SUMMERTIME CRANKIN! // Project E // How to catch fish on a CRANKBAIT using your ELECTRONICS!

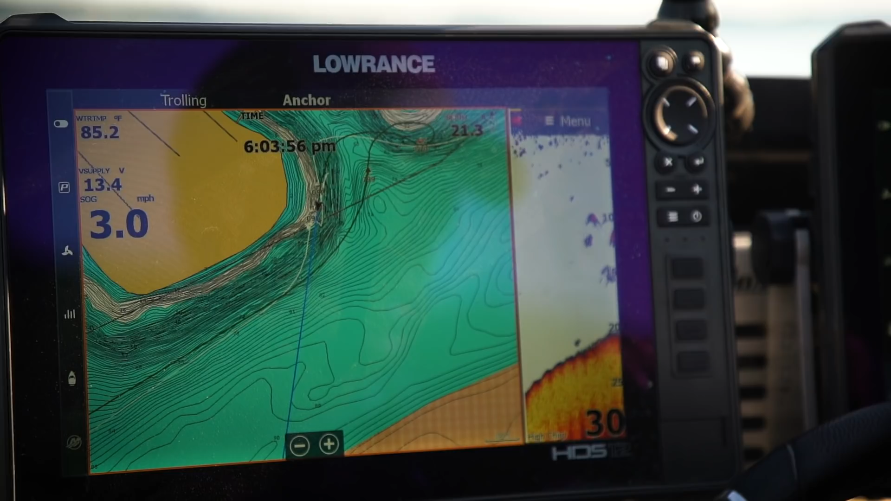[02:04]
On screen: speed 3.0 mph
Okay, the question is, on your lake, what depth do you want to start looking when you're out here idling? You know, Edwin, like, man, I'll go do this, but what depth do I need to do it? General rule, guys, general, is all about water clarity.
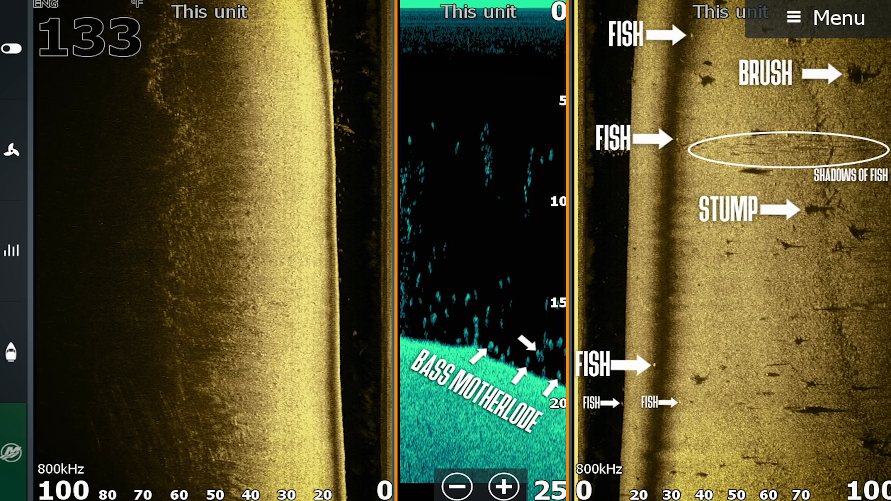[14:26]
Holy smokes, they are from 15 to 20.